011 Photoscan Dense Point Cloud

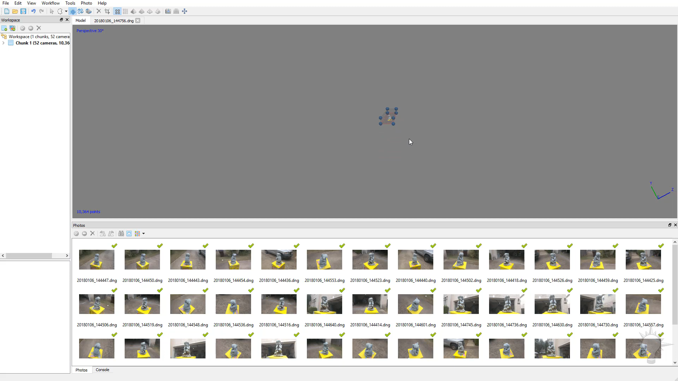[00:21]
So let's go ahead and drag these points here and we're just going to encapsulate our object within this bounding box. We've already deleted the point cloud data so I'm not sure how useful this will really be. But if it does any sort of focus, I guess that's a good thing.
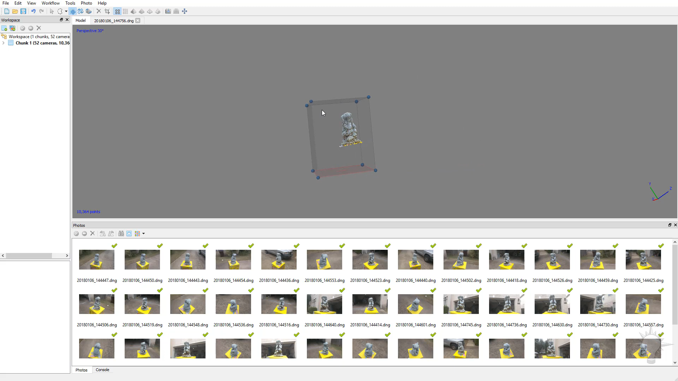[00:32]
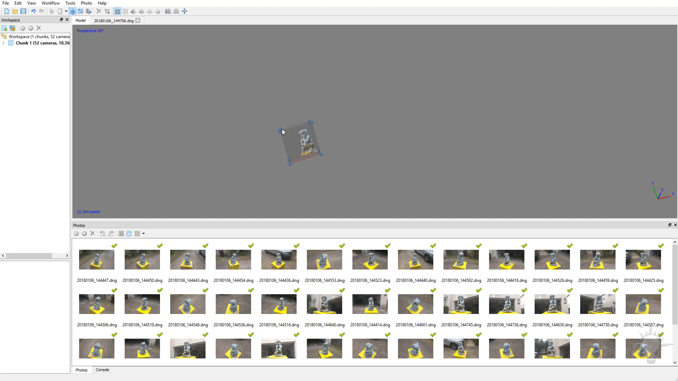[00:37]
There we go. So we've got a nice little container around our object.
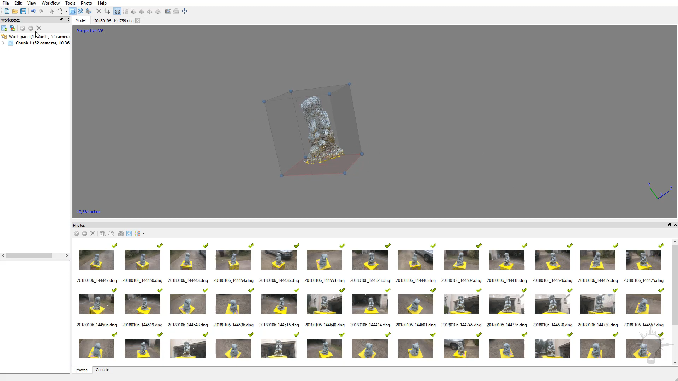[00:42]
So let's go back into navigation here. I'll go ahead and center our object here with our middle mouse button here.
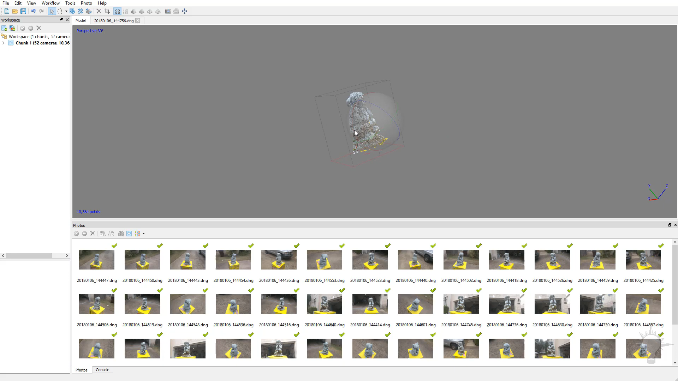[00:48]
There we go. So we've got our bounding box nice and sized to her. So let's go ahead and build that dense point cloud. So let's go back up to workflow. We've already aligned the photo. So now we're going to build our dense point cloud. Under quality, you're going to spend a lot of time waiting around for ultra high. High in my experience is usually good enough. If you do want to export something just for placement or just for a lower res version of your object, choose medium and low. And then you can just go ahead and once you've created the dense point cloud, you can create your mesh and then export that mesh. And then you can go back into your build dense point cloud and choose high.
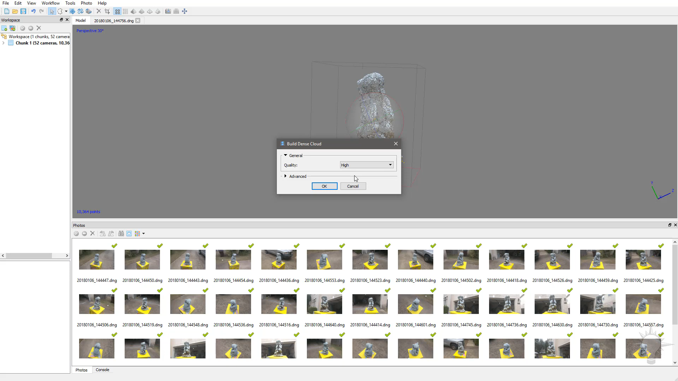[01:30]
So you can do multiple things to kind of get the results that you want. Another thing you can do is you can build a high dense cloud or a high quality dense cloud, convert that to geo and then decimate that geo within here, which we'll talk about in a minute. But for now, what we're going to do is go ahead and keep the quality on high. Under depth filtering, I'm going to go ahead and leave that on the default, which I think is aggressive and then hit OK. And now if we did have our images masked, it would completely disregard any of those masked points while it's creating the point clouds. But in this case, we've just deleted those points.
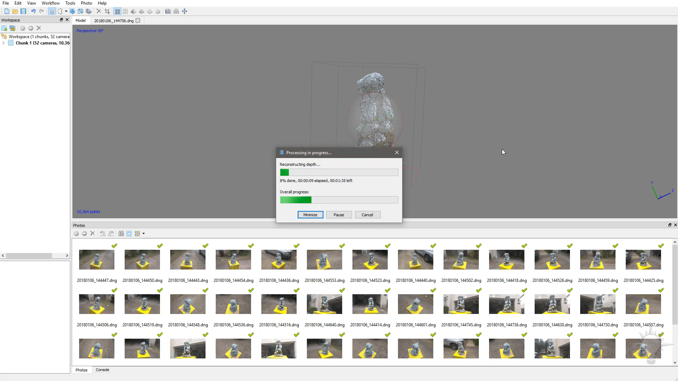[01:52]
And we've constrained our bounding box to a smaller size. Alrighty, that took about three and a half minutes.
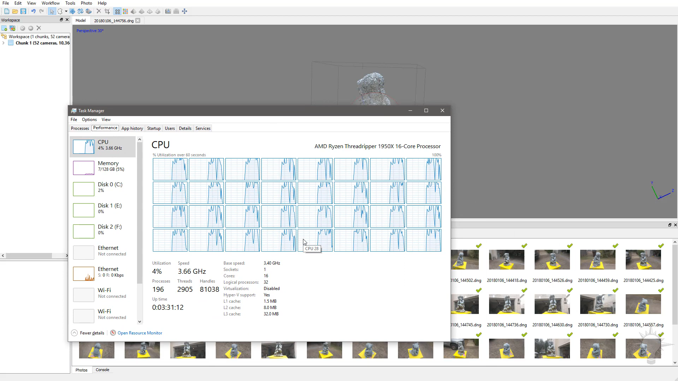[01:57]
And again, one of those really computationally expensive operations, but three and a half minutes isn't too bad to generate a dense point cloud.
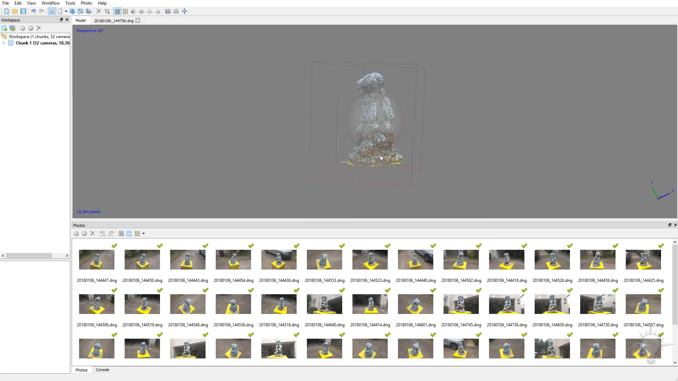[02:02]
In order to see this dense point cloud right now, all we see right here is the what we have selected, which is our sparse point cloud. Let's go ahead and click that dense point cloud. And there we go.
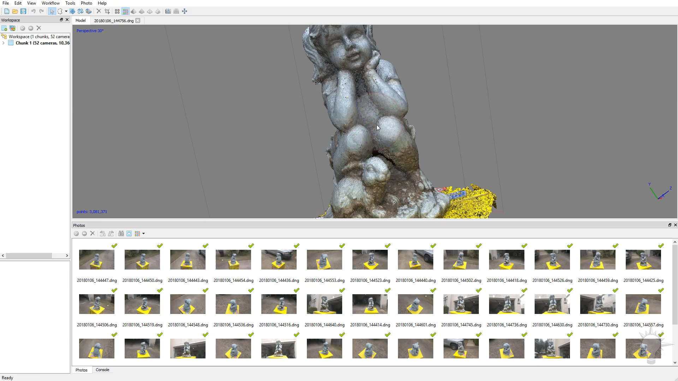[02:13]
So our point cloud is much more dense. In fact, if you toggle between here, you're going to see here's a few points.
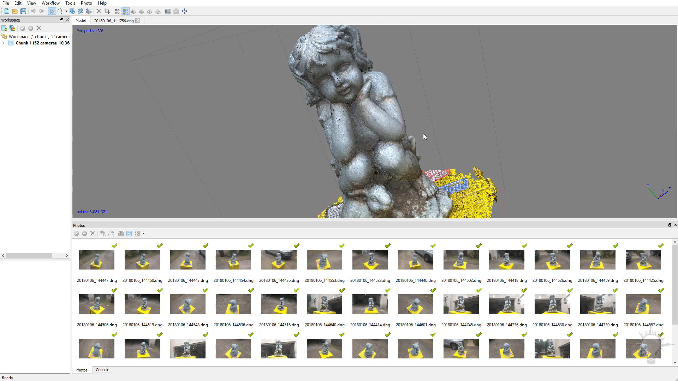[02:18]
And here's a lot of points. So this is what's going to accurately start projecting our geometry when you start building our mesh. You're going to see we have some a few floating points in here, we can go ahead and get rid of those stragglers again, just with our selection here. And again, if you want to delete any areas of this box, we can go ahead and go around and start
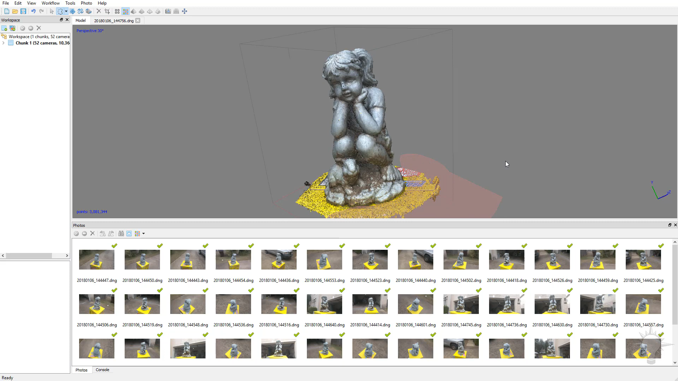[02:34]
dragging over those. There you go.
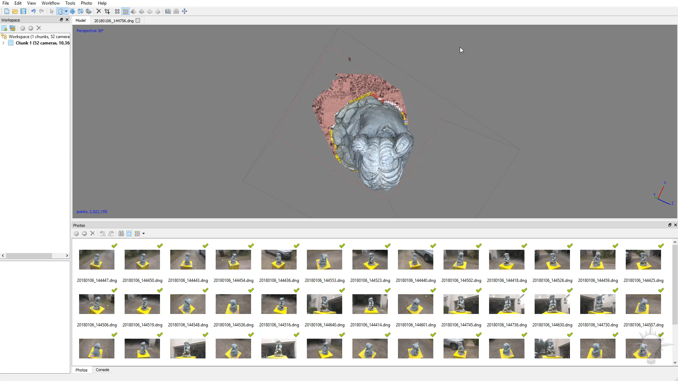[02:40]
Now, of course, a lot of this cleanup work we can do in an external application later. But while we're in here, we might as well clean up just a little bit. So here's our dense point cloud looking pretty good. No major holes other than one on the bottom, which is okay.
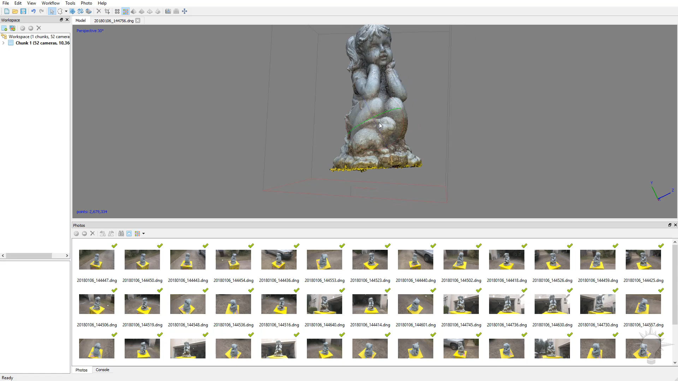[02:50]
Now, if we wanted to, what we could have done is flip this object upside down, we could have loaded those bottom photos in as another chunk, process those and then align them later.